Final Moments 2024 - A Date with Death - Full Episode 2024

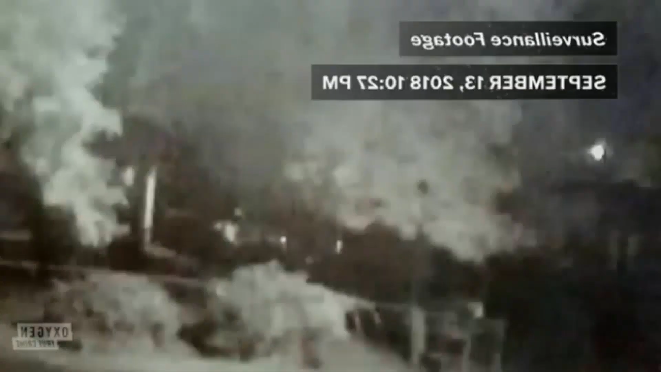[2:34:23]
1127 1027 1027 there he is
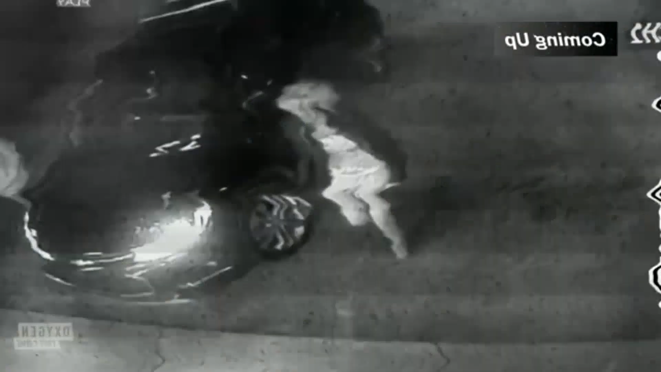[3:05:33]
detectives discover images of Kat West's final moments this is the last time we saw Kat West alive
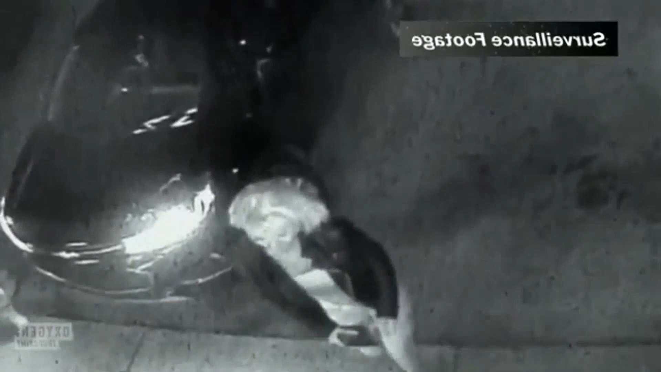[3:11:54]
of Kat alive looking at the video everything looks great the two of them just wrapped up a date night seemingly having a nice time flirting with each other in the liquor store